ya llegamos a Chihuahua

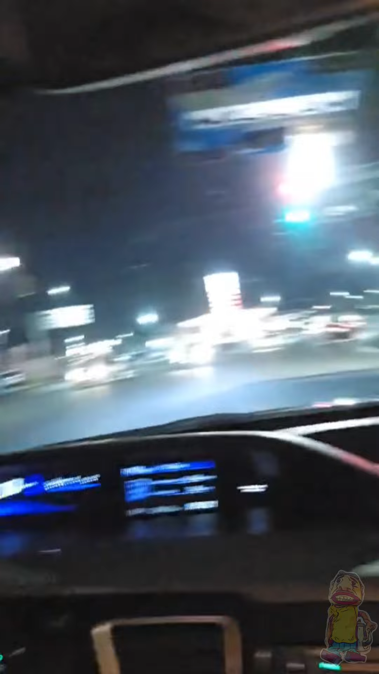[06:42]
Estamos exactamente sobre la avenida donde se une la Flores Magón con la Zarco.